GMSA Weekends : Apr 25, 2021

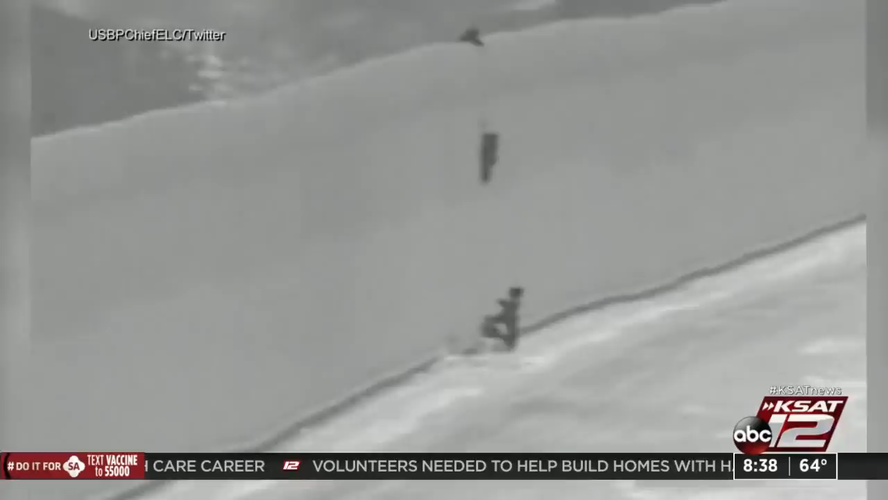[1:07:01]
Three adults lowered over a piece of border wall with ropes.